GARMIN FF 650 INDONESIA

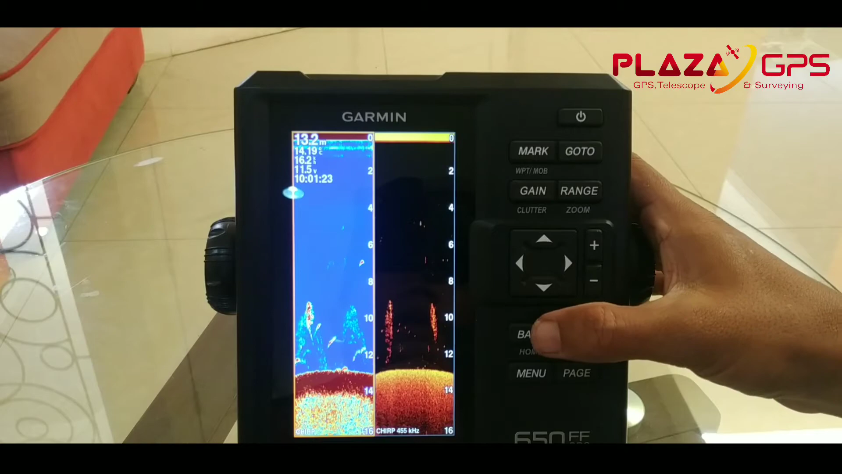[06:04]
Bisa kawan-kawan lihat Kemudian kita lihat ke peta titik acuan Ini baga navigasinya ya